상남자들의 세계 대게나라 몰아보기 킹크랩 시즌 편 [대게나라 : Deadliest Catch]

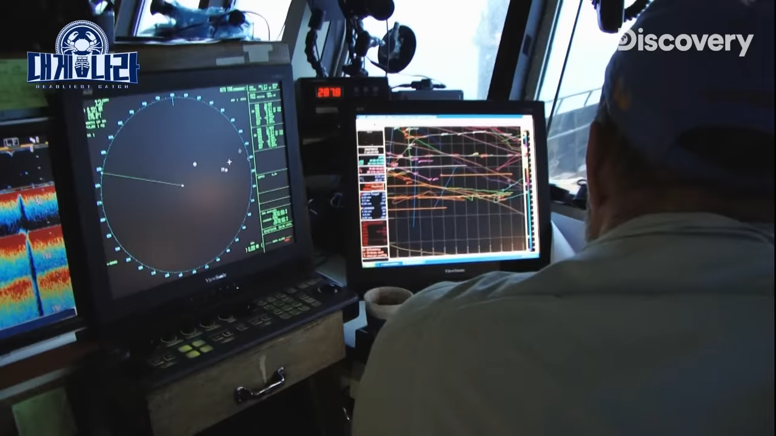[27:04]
Looks like he stacked a string on and he's setting gear back where he just told me there was no crab.